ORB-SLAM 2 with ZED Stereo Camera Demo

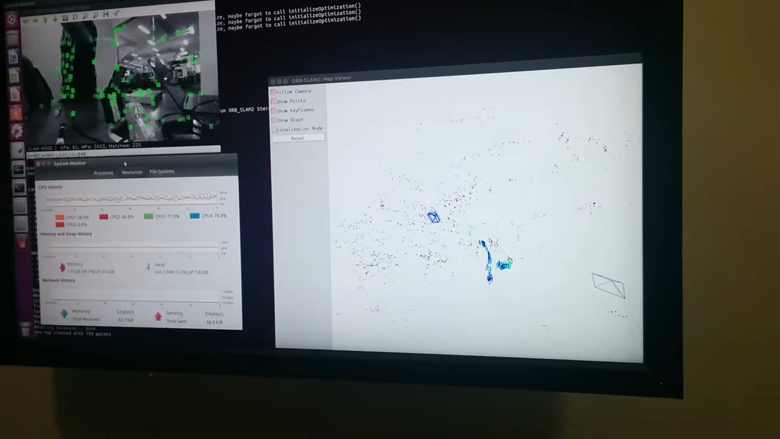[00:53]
So you put 2000, no, right now? 2000, yeah. No, you put keyframe as 2000. What did you put as 2000? Or features. Or features that have to be detected. So how? Oh, minimum is my 2000 now? Yeah, generally. So if it falls below 2000, it will get slowed down. Yeah.
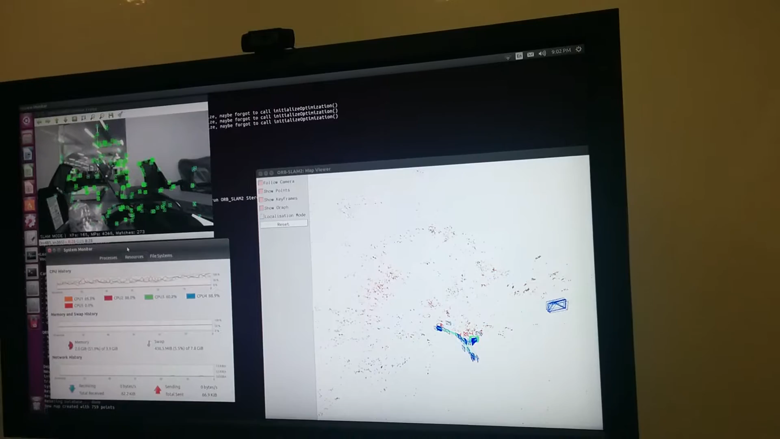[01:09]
So are we actually using, using the, the. Yeah. I was just thinking about. Is this black bar and red close? Is it like that? No.
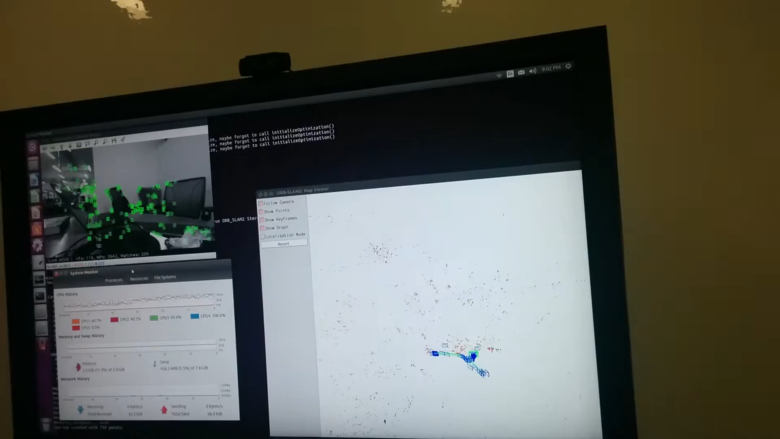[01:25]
Is it the, the points that you can use as key points, as features and the points that you do not use as features.
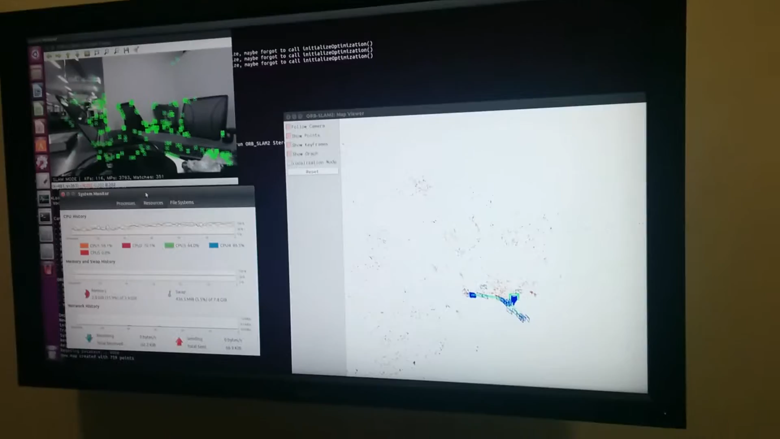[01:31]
So basically, if your red point and your black match, no?
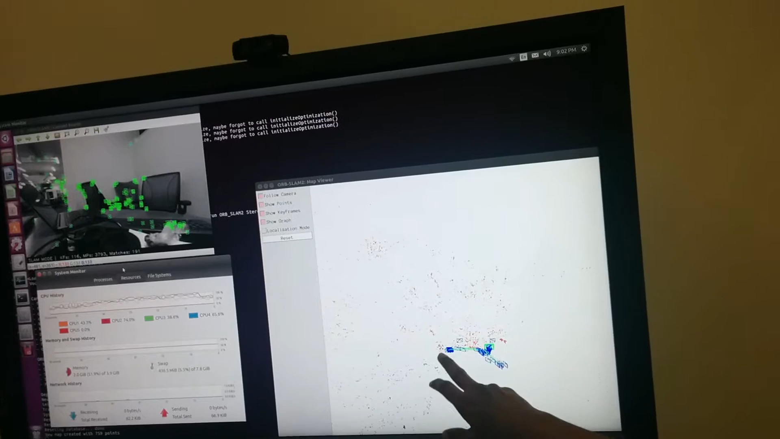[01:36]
Then it will keep adding to your co-visibility graph. Because it's visible and it's already there in the map for that point in time.
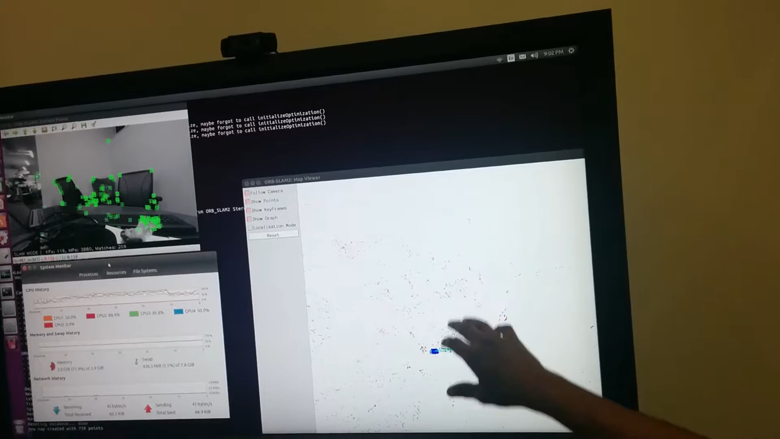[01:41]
Okay. You, you understand right? No. The point is visible. Red point. And it's also there in the graph already. From another few key frames.
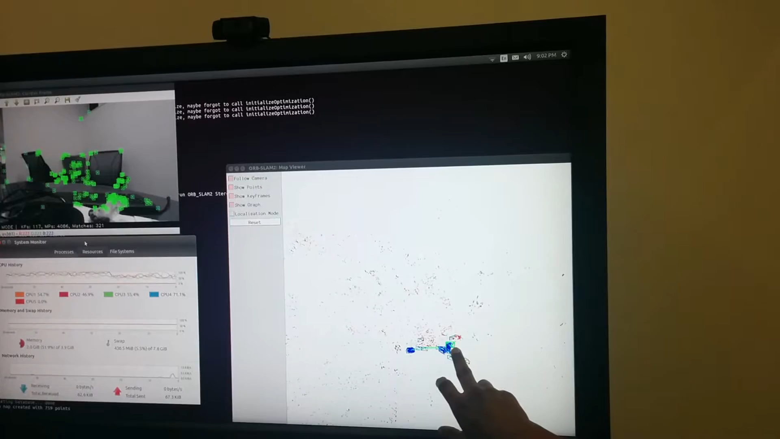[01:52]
Black is, oh. Black is, whatever you see. Black is already present. Whatever you, whatever the camera is seeing or what do you mean by already present? It's seen, saw before. Yeah. Saw before. Yes. Already part of the map. Okay, okay, okay.
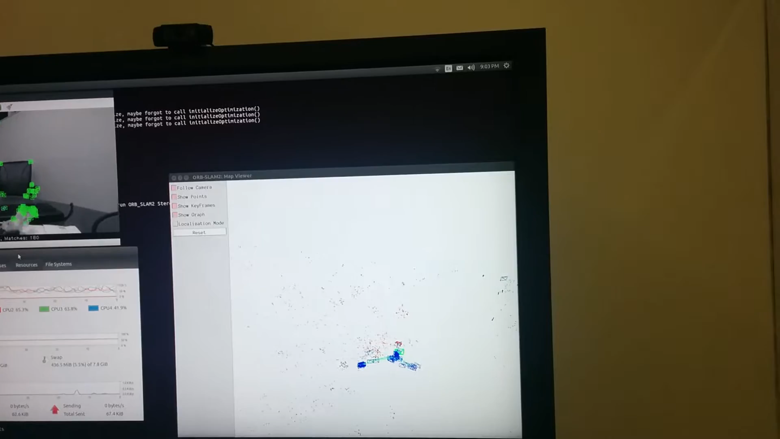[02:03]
So if you come back to this place, then it will try to compute. Bundle adjustment will re-project your points. And it will reduce the errors between your black and your red. Yeah.
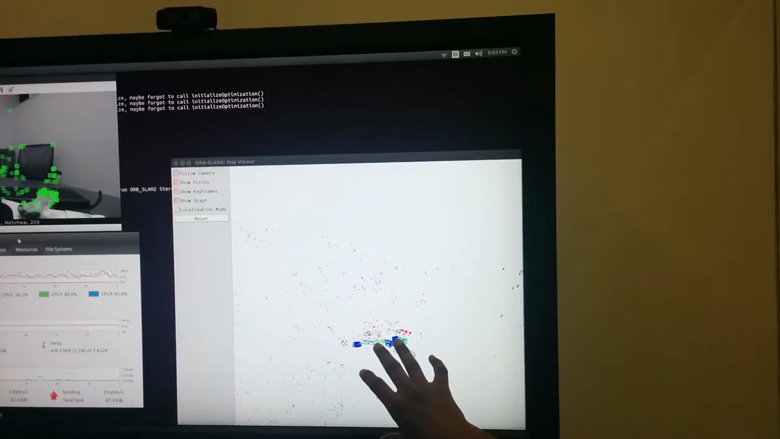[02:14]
Yeah, it's trying to re-adjust the global map. But look at the amount of drift that it has accumulated. So charting wave, every time when you see, charting wave will only climb red points, right? Black will come later. As you move, black will only be t-1, right? Not t-1. Yeah. Total map. Yeah.
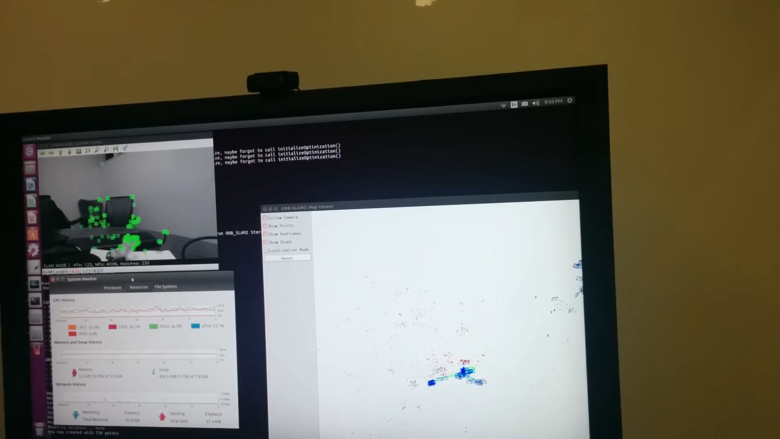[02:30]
Total map. But like every time when a new frame you see, like when I'm moving it, every time the first thing that gets populated should be a red point, no? Yes. Red and red will turn into black. Red will turn into black. With time it will turn into black. Yes.
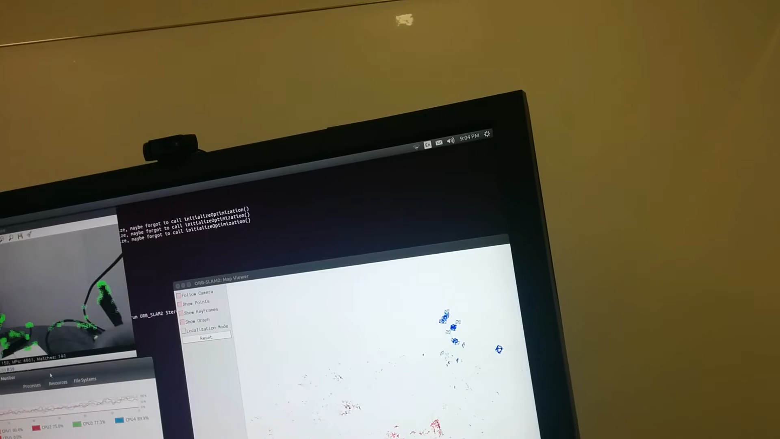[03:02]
That, that you can see very well. Yeah, yeah, yeah, yeah. It becomes so simple that you can actually visualize things. Exactly. Yeah, actually, so, so we are actually using the, the RGBD at the moment,
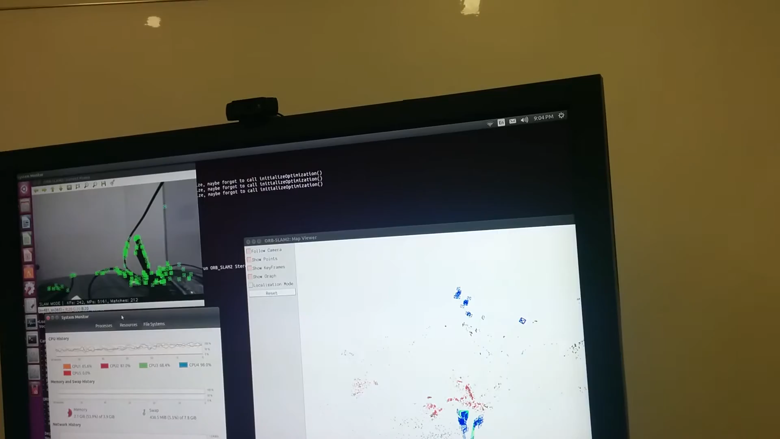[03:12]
or are we using the normal, mono view yet? No, stereo. Stereo. Oh, stereo. Oh, okay. So that's. Great.
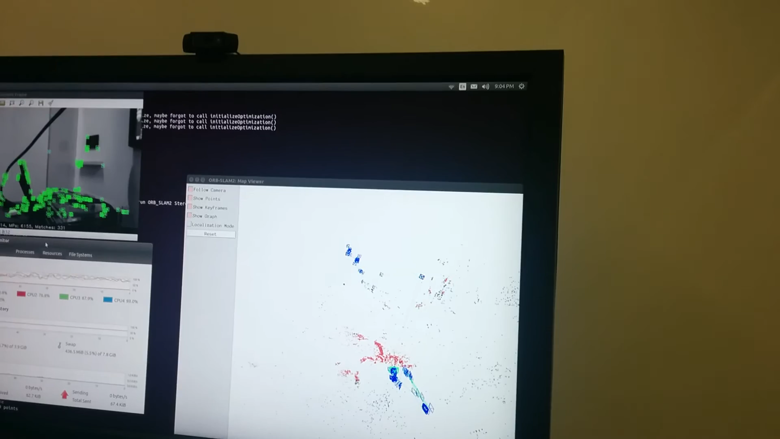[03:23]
So we, the best way to use it, even for that, it's reduce resolution, increase frame rate. Yeah. This is why point gray we will, we want to use. Because it has.
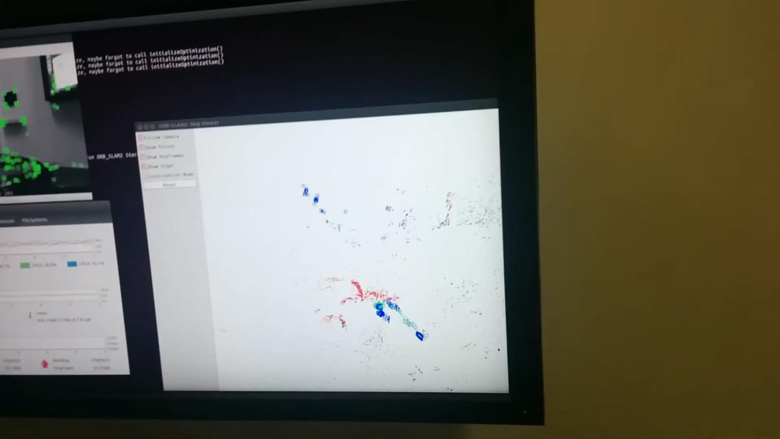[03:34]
Very high frame rate. Oh, okay. So, even if you suddenly shift or the husky goes into a depression,
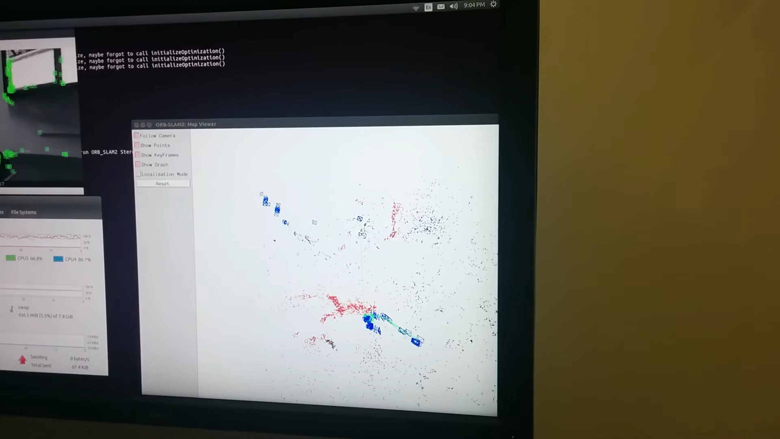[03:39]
or it tilts. There will be enough frames for it to compute matches.
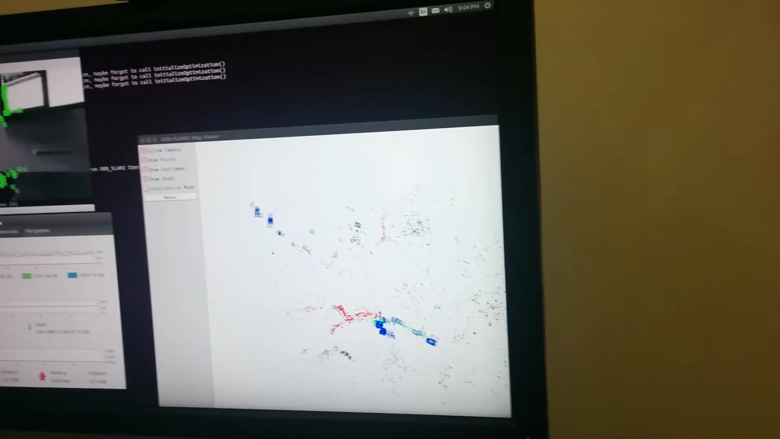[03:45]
Right, right, right. Lesser frame would be a problem. Ah. Yeah. So if we are using stereo, so.
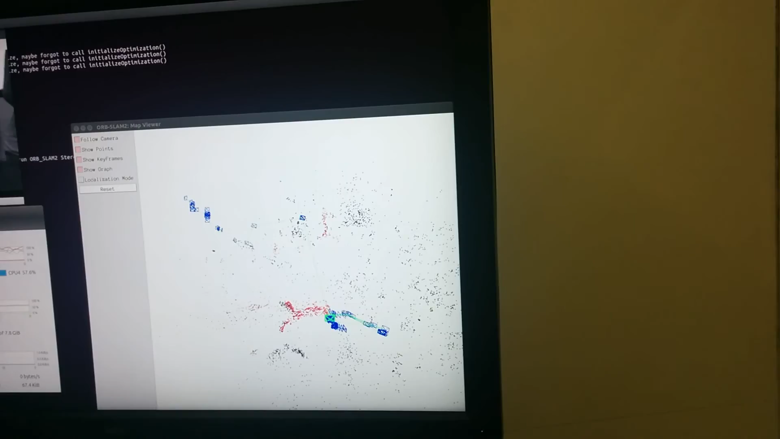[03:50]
Maybe if we close the loop. Yeah, pause it. Oh, yeah.